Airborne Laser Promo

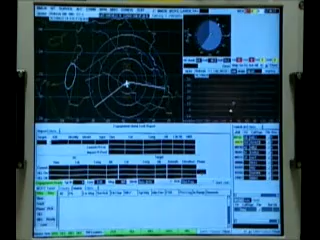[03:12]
At the same time, an engagement message is shared with all through Link 16. Weapon assigned missile track number 01001.